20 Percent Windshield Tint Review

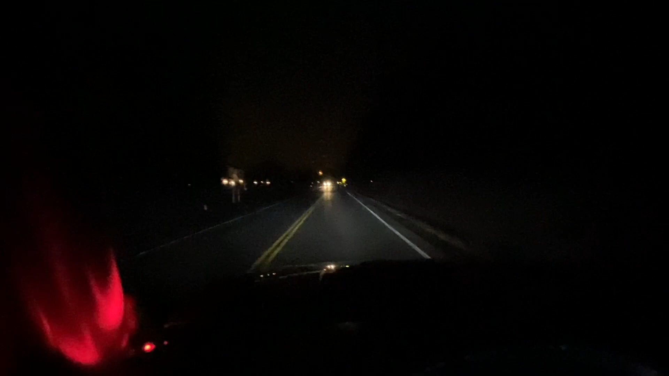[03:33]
10 that's no 10 that's 10 and look how much it dulls the person passing lights that's bright nice and dark doesn't hurt your eyes at all even if someone's heads that breaks it so once again that's no 10 at all that's 10 it is darker as you can see here's a good comparison all right wrap it up if you want the mind your business tent I would definitely go with the